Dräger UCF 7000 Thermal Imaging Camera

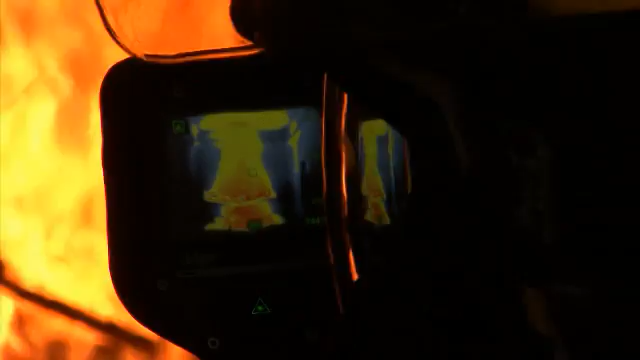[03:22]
This extended period of operation simplifies use and gives peace of mind during extended firefighting operations.